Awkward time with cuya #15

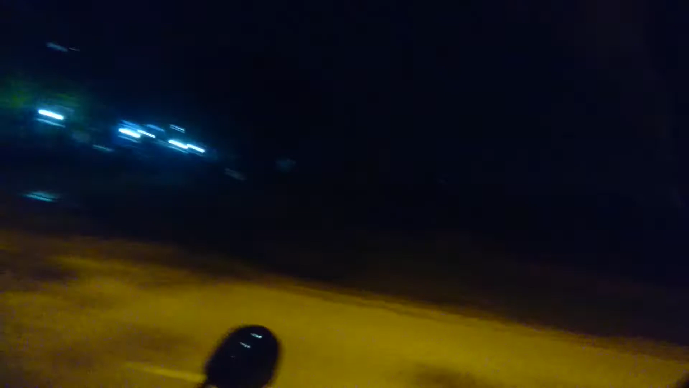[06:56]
There's a big house there. I don't know whose house it is, but it's really big. It's a big house.